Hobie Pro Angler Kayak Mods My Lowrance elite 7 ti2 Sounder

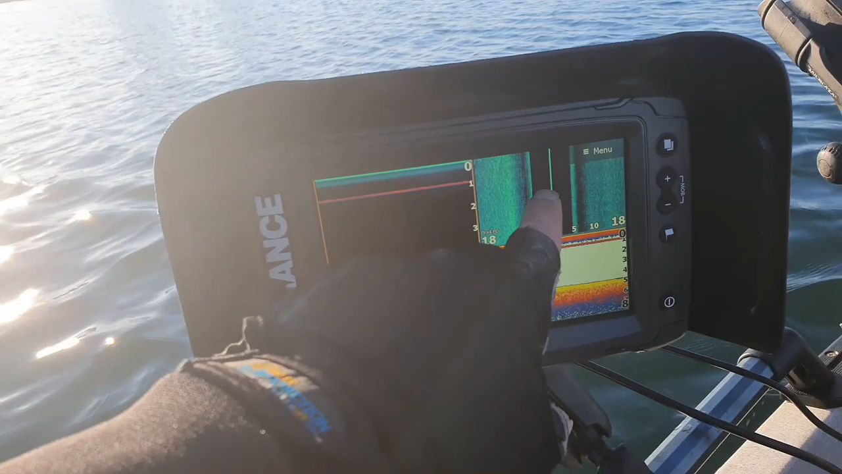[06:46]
All right, so that means now we have side imaging, so I can see what's on each side of the kayak.
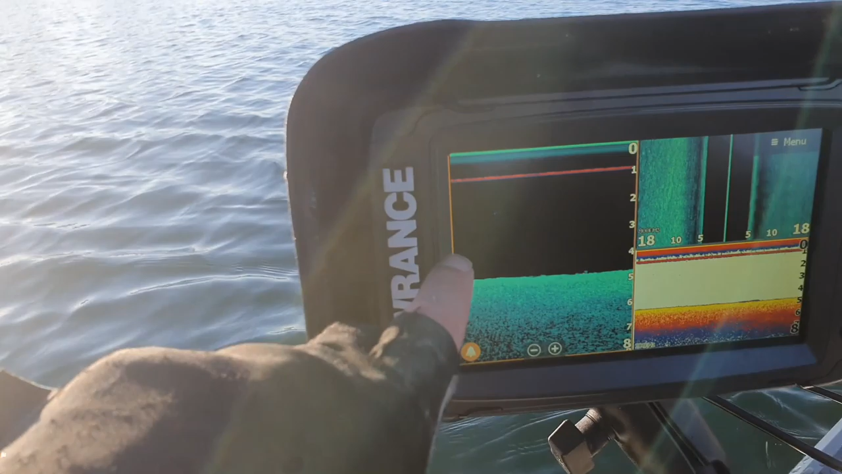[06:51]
Down imaging, which is a photo like down scan. And then we also have traditional 2D sonar.
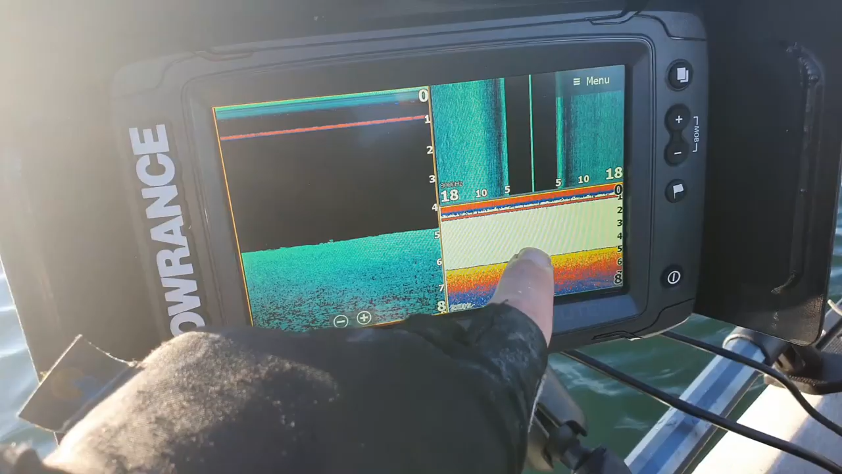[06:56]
Now that's going to look really cool when we get up to the structure over there, guys. But how good is that?
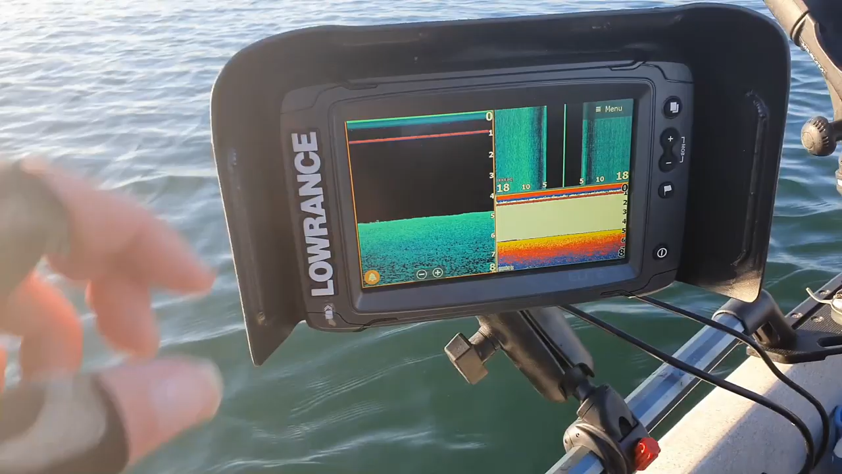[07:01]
And then obviously we can flick through to navigation, and that's going to plot our movement, which is really good.
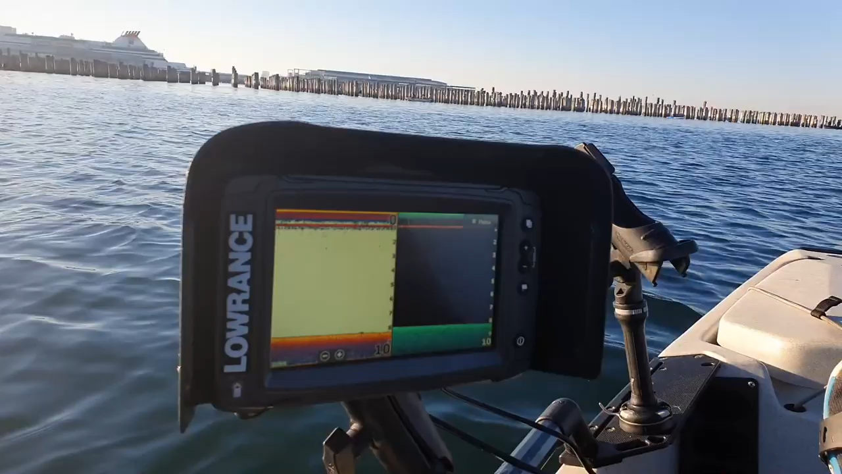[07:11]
All right, guys, so I've just flicked to a split screen now with down scan and traditional 2D scan.
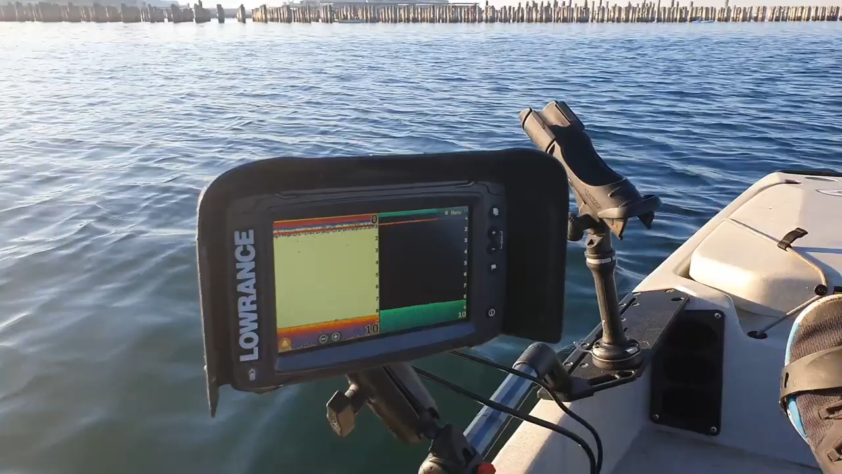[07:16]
But the idea being now is we're going to move up and down here looking for marks.